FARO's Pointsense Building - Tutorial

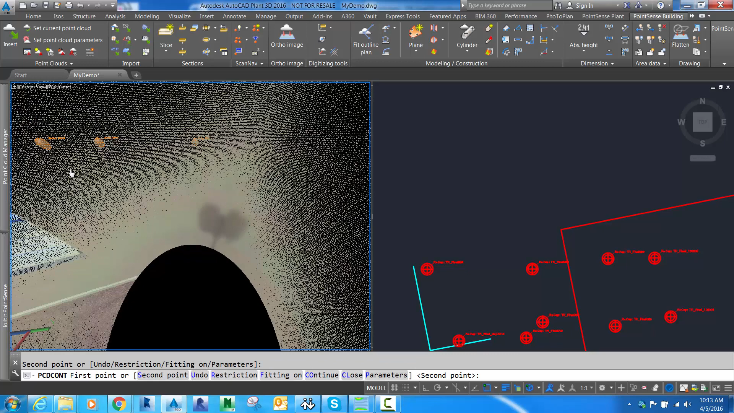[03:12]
And I click two points on each wall face, skipping over the corners,
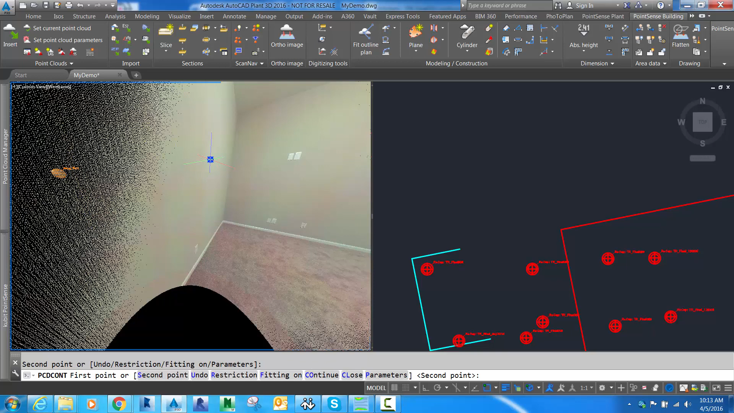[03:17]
and you can see that the line work is being dropped in on the right side.
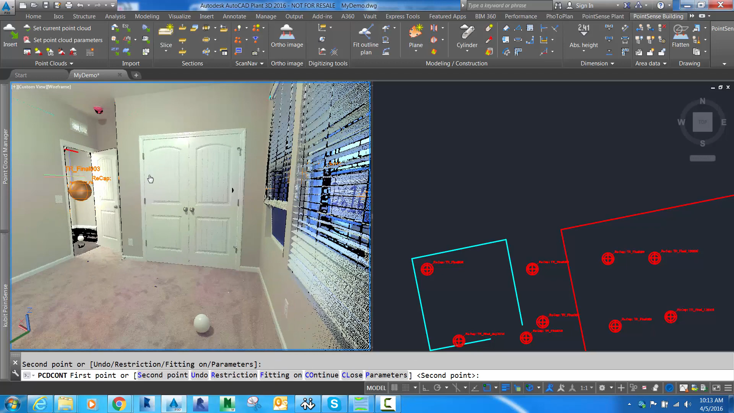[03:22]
So here I'll put one more line on the back. And now once you have your outline plan, you're ready to insert doors and windows, which is what we'll do next.
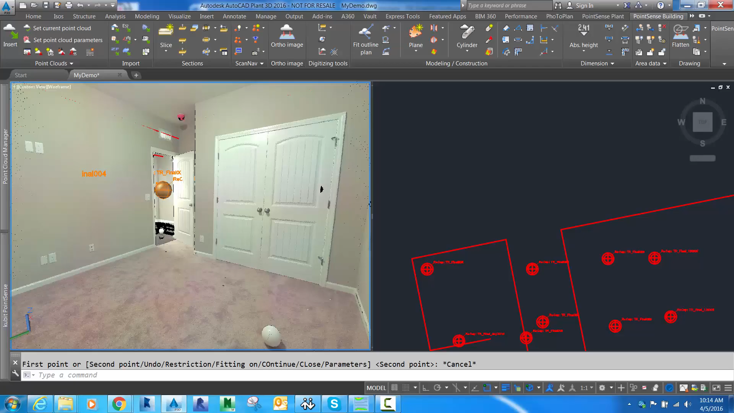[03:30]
So I'm going to go into the insert door routine and change my door type, because this is a double swing door. And I'm going to feed it some dimensions as well. First step is to tell it what room we're going to use or what wall.
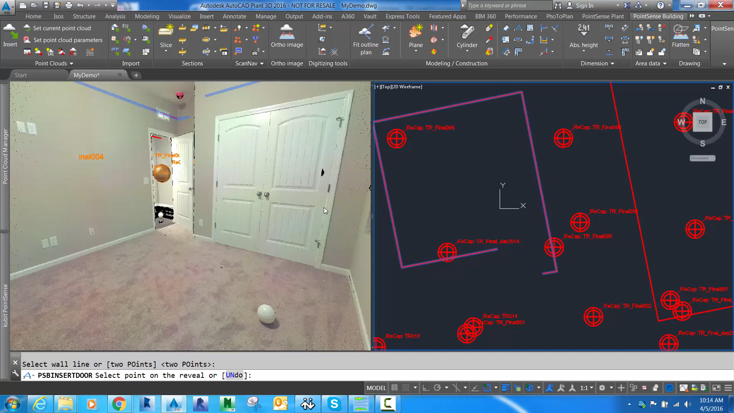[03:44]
Second step is to click one point on each side of the reveal. So there's one. Here's two. Now you see the doors appear. And now we need to feed it a height.
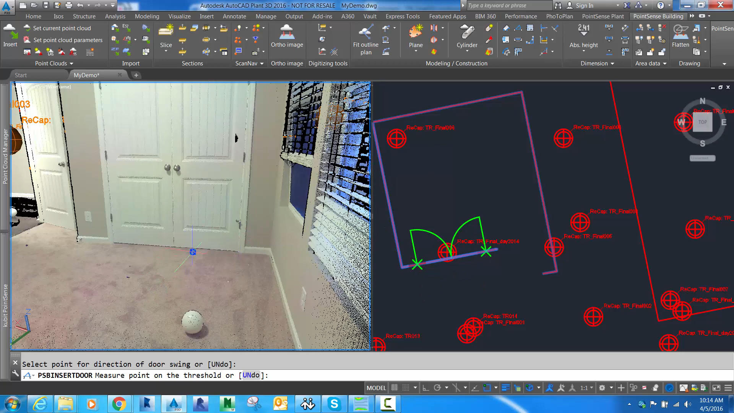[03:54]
So one point on the floor and one point at the top of the door. And we can see that the dimensions are entered as well.
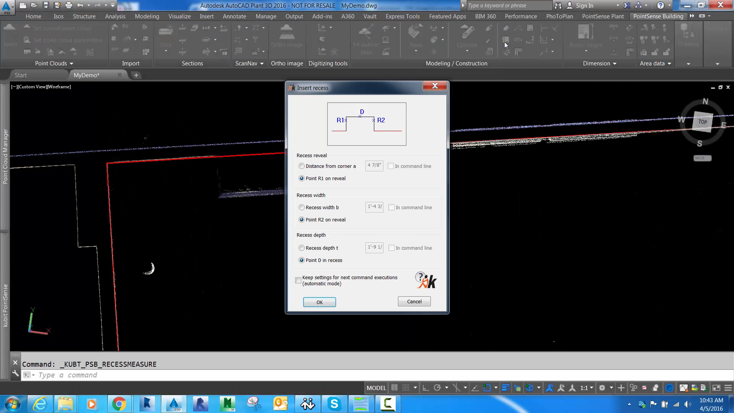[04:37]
If we have a recess, we can use the recess command. It's pretty simple.
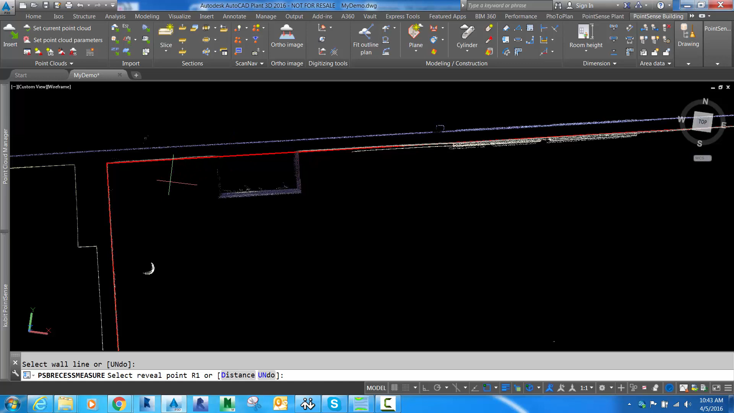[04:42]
You choose the wall line. And then you choose one point on each side of the reveal. And you give it the depth. And you can see that the wall line is adjusted.
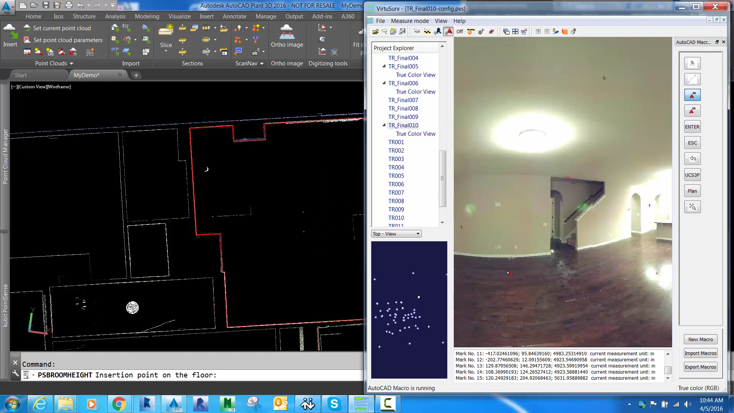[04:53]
If you have room heights that you want to insert, it's pretty simple as well. Click a point on the floor. Point on the ceiling.
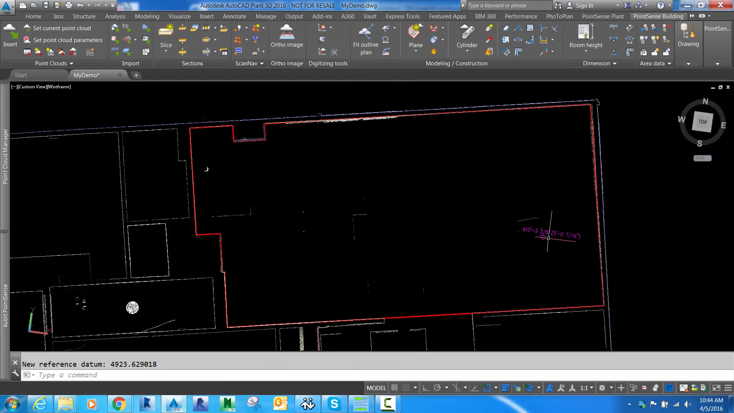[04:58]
And you can now see that the room heights are labeled.
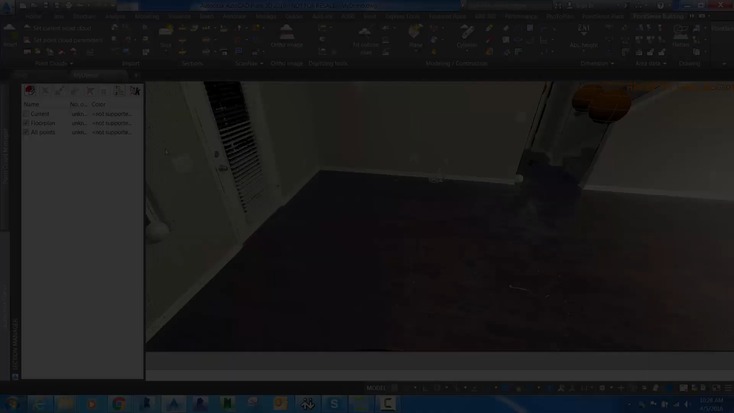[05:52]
Plane fitting is a very useful tool in point sense building in general.
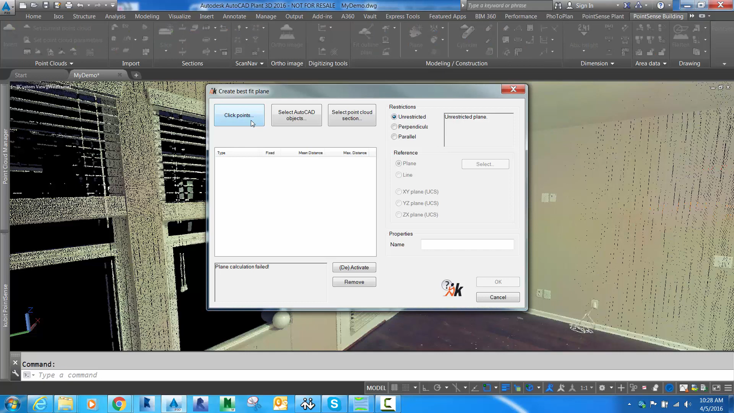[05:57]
And there's a few ways to do it. First one is just to click, use the fit plane routine and choose a section.
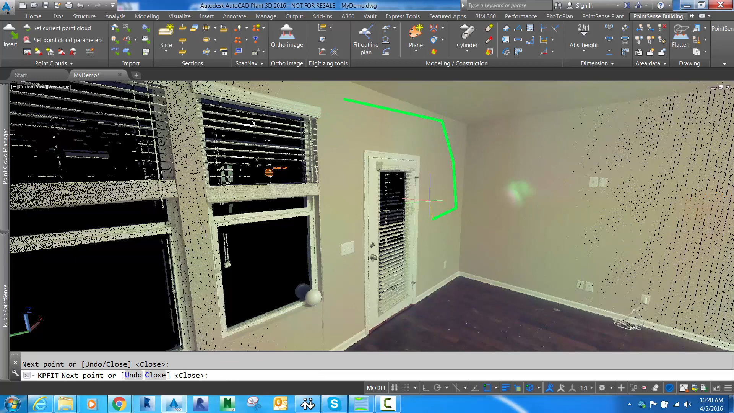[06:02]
You notice I'm staying on the same plane.
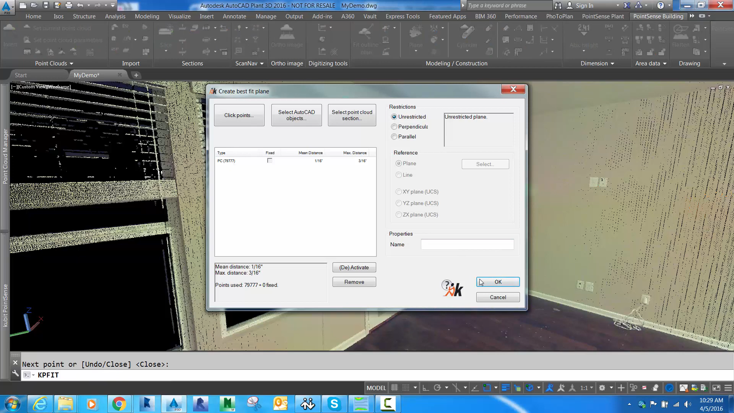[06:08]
It'll grab all the points within that region and do a best fit plane for me.
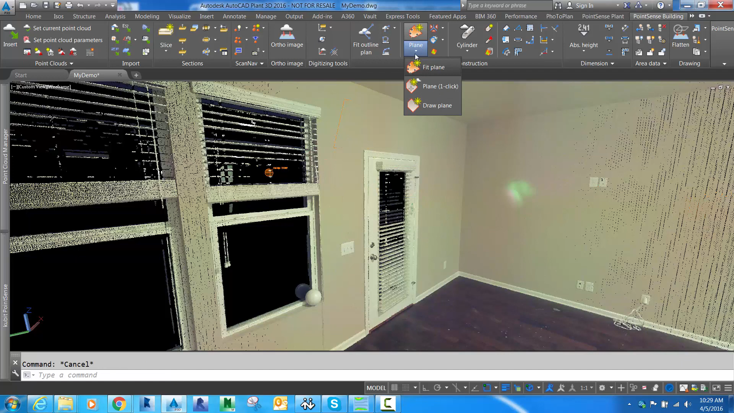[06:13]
Another way we can fit a plane is to use this one click plane option.
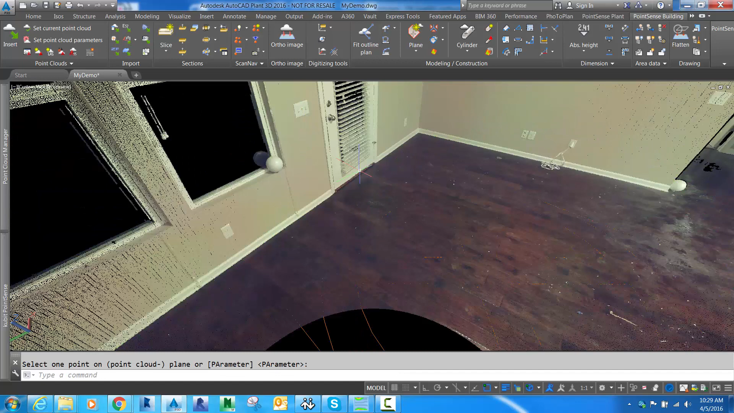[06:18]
So if you just want to be very fast, you can click once and it will determine a plane for you. And a third way to plot a plane or best fit a plane is to use what we call the automatic rim tool. And what this tries to do is search out to the extents of the point cloud with the best fit plane.
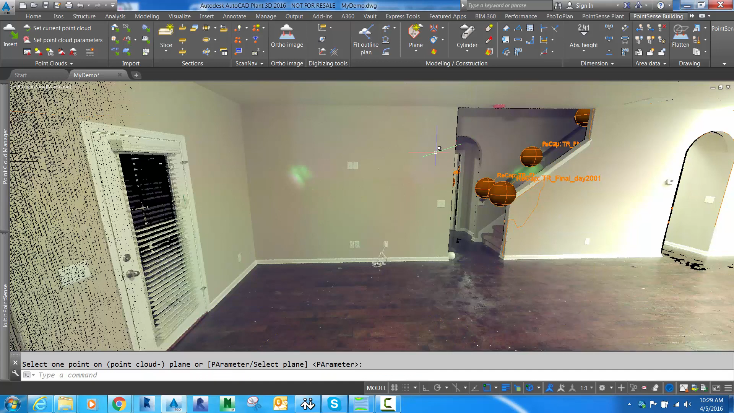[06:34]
So you can see it traced out the extents it could find. Lastly is this fit point by clicking points.